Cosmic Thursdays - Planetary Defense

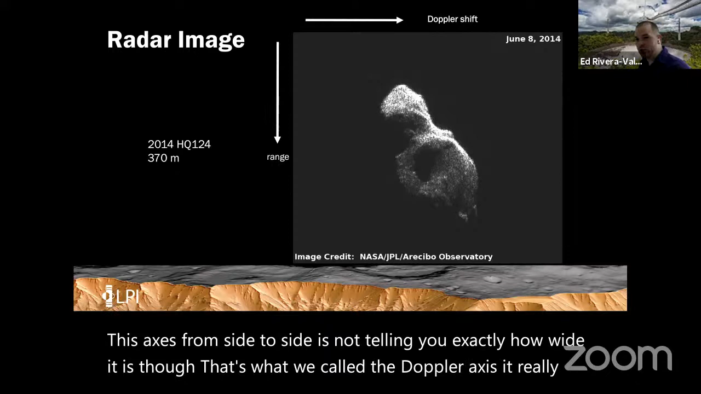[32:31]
This axis from side to side is not telling you exactly how wide it is though. It's what we call the Doppler axis. It really relates to the rotation of the object and its spin, all right? But we can take that information and still map it into this spatial looking image. And then this example that I'm showing you here of a radar image, this is of an asteroid called 2014 HQ124. This object's about 370 meters. And one of the things I like to do with these is to see, you know, use it as a, okay, what type of animal am I seeing?
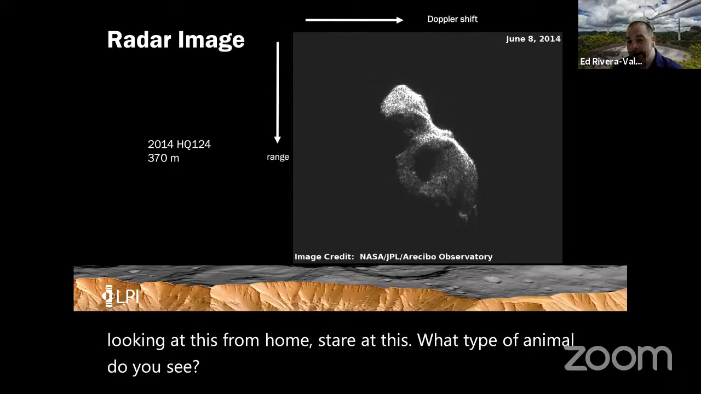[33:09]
So while you're looking at this from home, stare at this. What type of animal do you see? I see a penguin. All right, I'm gonna walk you through the penguin.
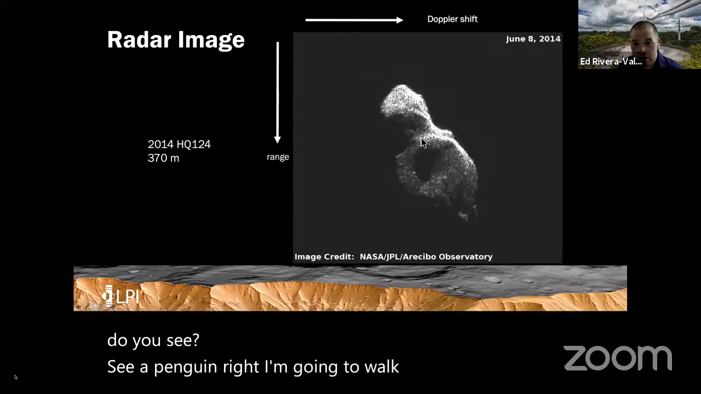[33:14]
So this is the head, this is the beak, these are the eyes, this is the little fin of the penguin, and these are its little happy feet. It's really just happy feet floating up into space. See, isn't that fun?
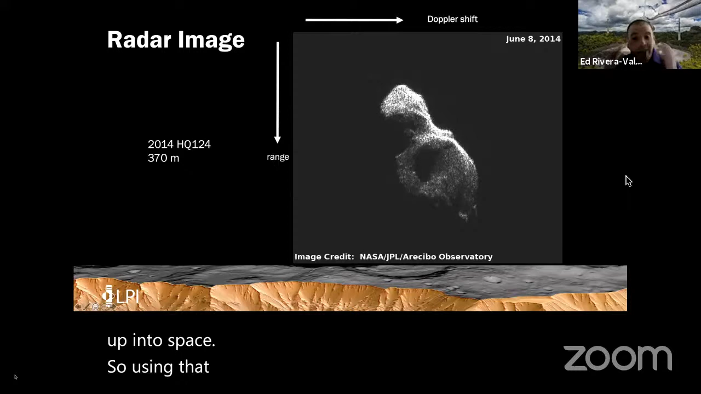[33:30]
Now, although these type of images aren't exactly the picture you would take, they still tell you a lot about the shape of the object, not just its size.
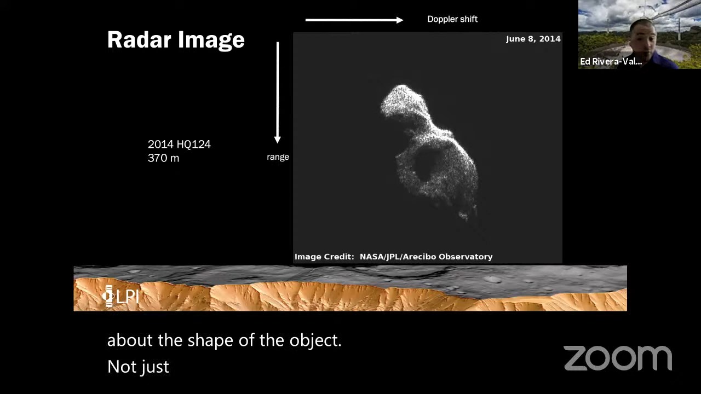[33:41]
So this was a really nice, one of the better pictures that we can get with radar. Here's a not so nice picture. So here is an image of the asteroid Itakawa. And on this side, you see it as it looked to the spacecraft Hayabusa. On the other side, you see how it looked to radar.
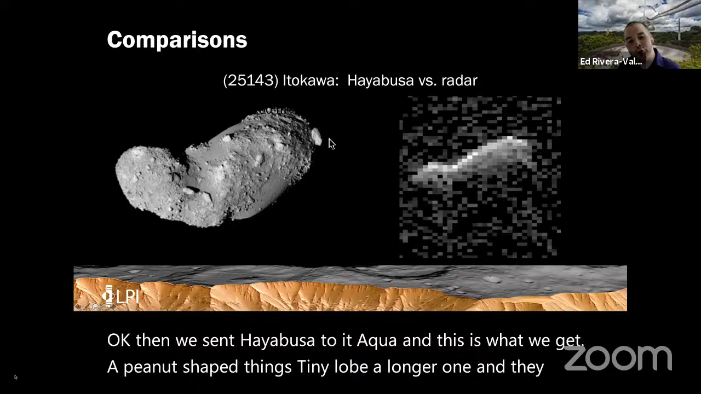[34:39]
A peanutty shaped thing with a tiny lobe, a longer one, and hey, look, something is sticking right out at the end of the asteroid. So even on our worst days, our image, hey, it looks exactly like what
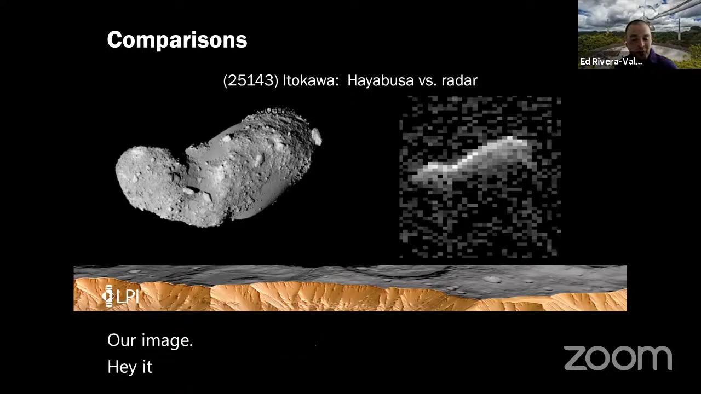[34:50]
Hayabusa-sol. We were able to predict what this asteroid shape looks like.
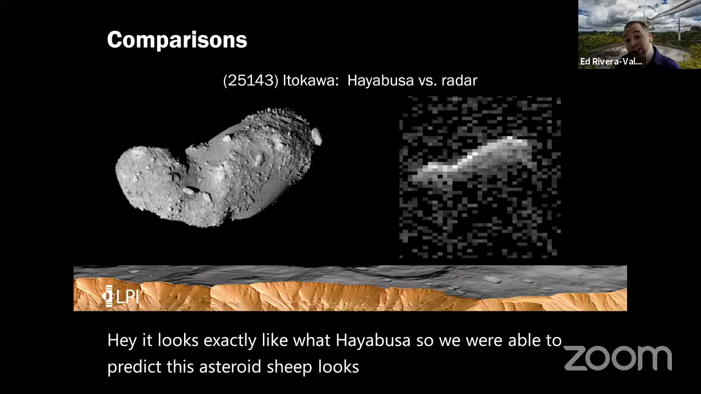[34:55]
We were able to provide that information to spacecraft. All right.
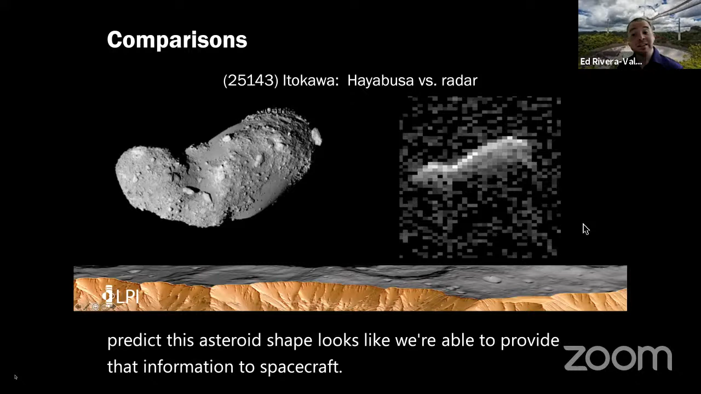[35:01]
Now, besides taking these still shots of an object, well, we can make little movies, right? Because what really is a movie? A movie is just a bunch of pictures
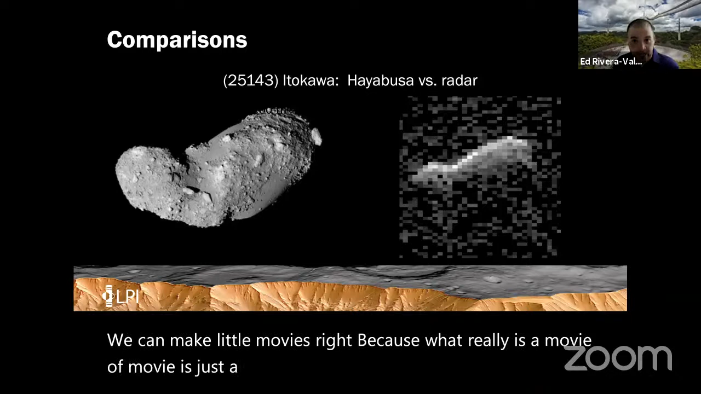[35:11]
taken really close to each other and then put next to each other really fast, and they'll look like a little movie. You can do the same thing with radar. So on this side, I'm showing you a GIF of the asteroid called 2015
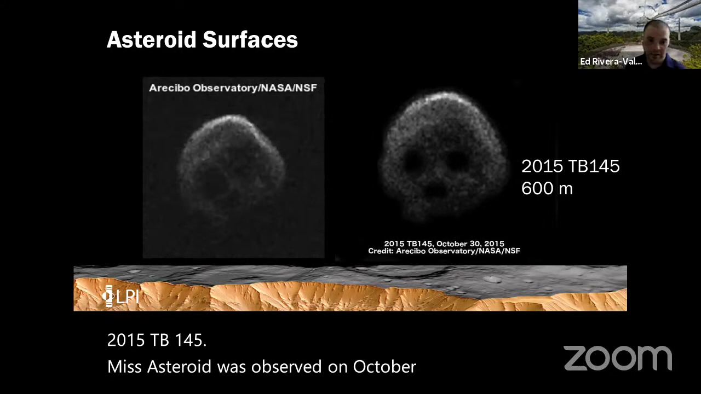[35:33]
TB145. This asteroid was observed on October 30th, 2015. And you could see here, we put together a bunch of different radar images, and you could see the object actually spinning. And we could start seeing different faces on the object. But it's not just seeing different faces. If you take a still shot, this is 2015 TB145 right here. I don't know about you, but like this one doesn't look like an animal to me. This looks like a skull.